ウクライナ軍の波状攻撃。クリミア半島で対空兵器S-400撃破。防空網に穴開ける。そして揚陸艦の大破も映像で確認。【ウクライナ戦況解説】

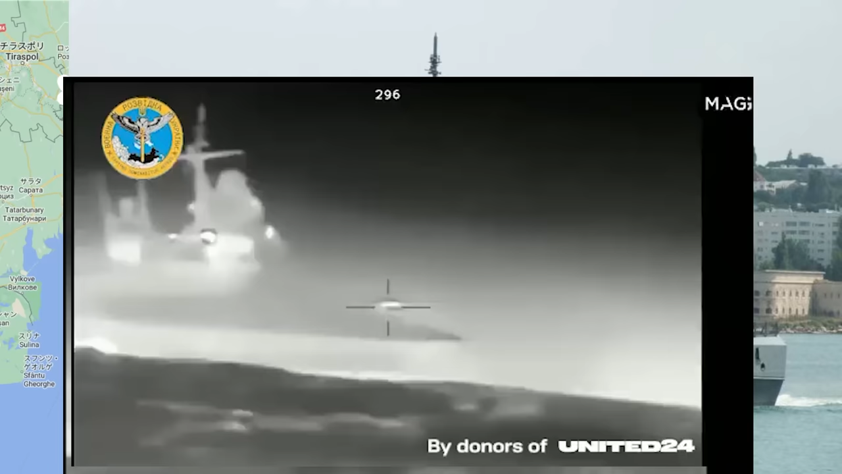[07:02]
襲撃しているウクライナ軍の水上ドローンは5艘、ロシア軍の軍艦から機関砲機関銃が激しく撃ち継げられ、それに伴ってこれら水上ドローンは残念ながら撃破されてしまったそうです。